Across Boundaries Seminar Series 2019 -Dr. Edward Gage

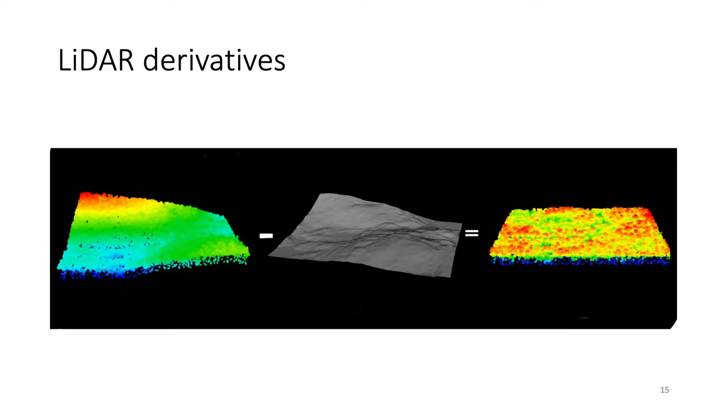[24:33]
and the saddle here and the elevation change this is the bare earth surface and this is after you difference the two you have this flat is relative to the ground and you can focus then on and now analyzing the vegetation height on top of that
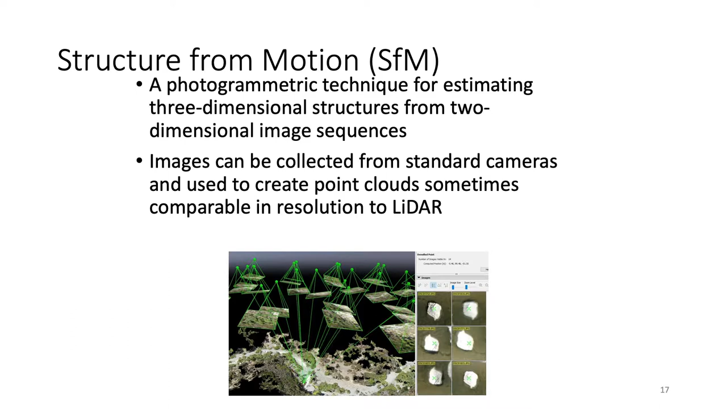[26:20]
you can depending on the software you can bring in things like ground control points across those different images to sort of tie things together but the output in the end is a point cloud similar to something you would get from a lidar sensor depending on the conditions it was acquired
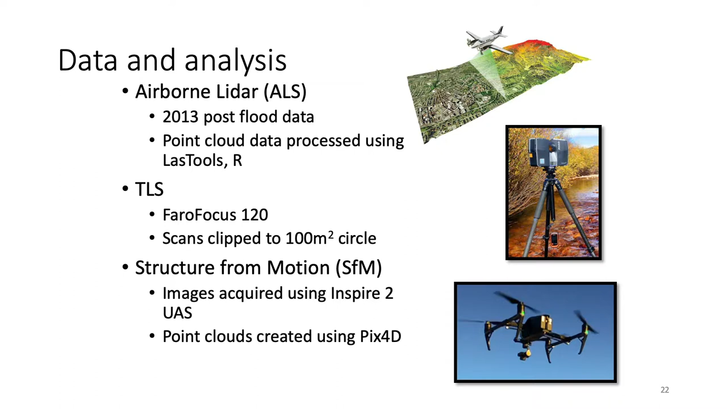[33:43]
collection points and then use that for comparison purposes and then in a couple of locations we did some structure for motion analysis as well to sort of compare how these things uh shaped up to one another and for that we used an inspire 2 drone which is this guy here and then pix4d is a software
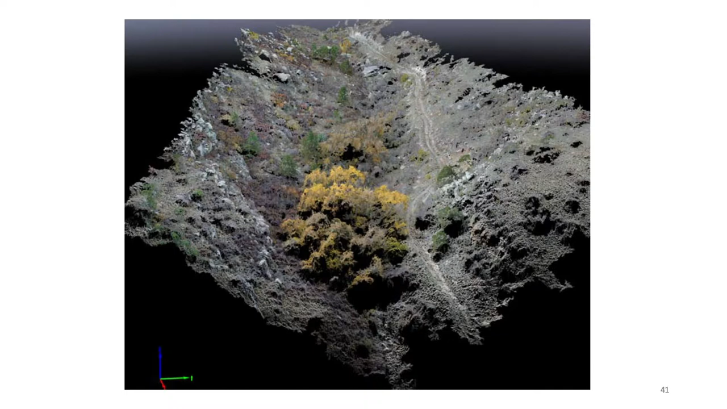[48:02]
we imaged up in the foothills and you can see we were into the fall when we finally got permission to actually do the image acquisition which was a problem just because it already dropped a bunch of leaves so that made some problems but
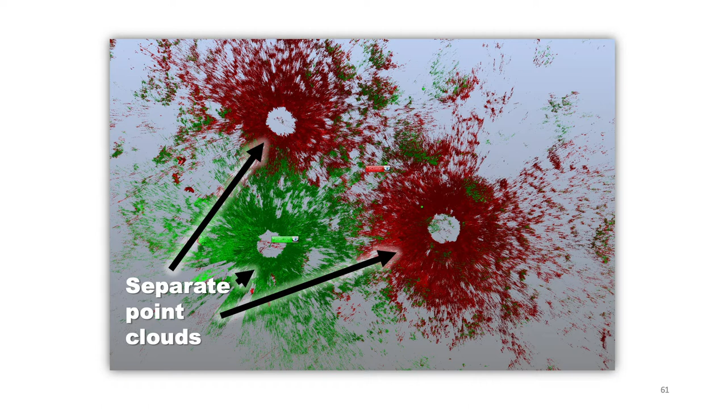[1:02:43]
this is what each one of these is a different scan that little donut hole is the tripod where it stood so this is looking from above and the whole idea is to construct one common uh point cloud from that
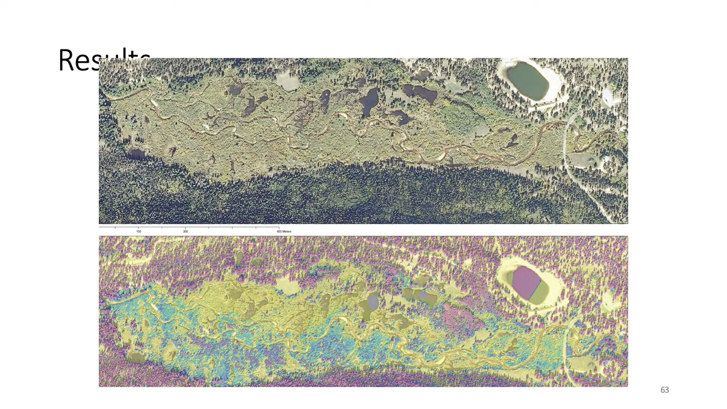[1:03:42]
this is looking at the airborne lidar and wild basin you can get a sense at a landscape scale how useful these data can be all these areas here are much taller willows than over here where the beaver have mowed them down um nor these water areas here so again it's a really powerful tool especially as they get